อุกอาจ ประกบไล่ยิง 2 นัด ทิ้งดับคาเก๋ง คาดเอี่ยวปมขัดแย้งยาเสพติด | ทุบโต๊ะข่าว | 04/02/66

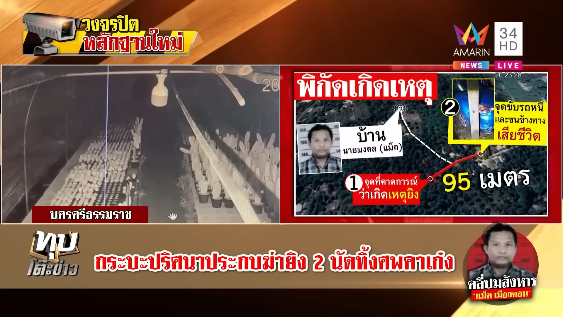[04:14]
มันอยู่ห่างจากบ้านของ MAXไม่ถึงรอยเมตรเลยคาดว่าเทียบจากกล้องวงจรปิดนะMAC ถูกยิงตรงจุดที่ 1 ก่